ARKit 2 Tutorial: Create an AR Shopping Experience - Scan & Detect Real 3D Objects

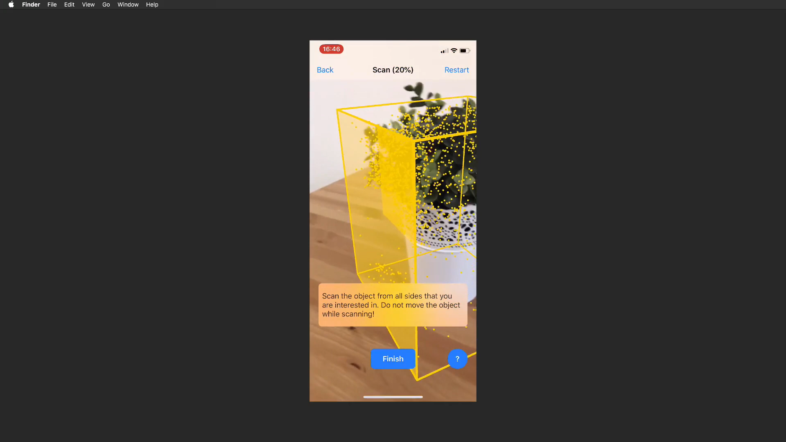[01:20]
The more power your device has, the better the scan results are going to be. So once you have installed the app on your iPhone or iPad,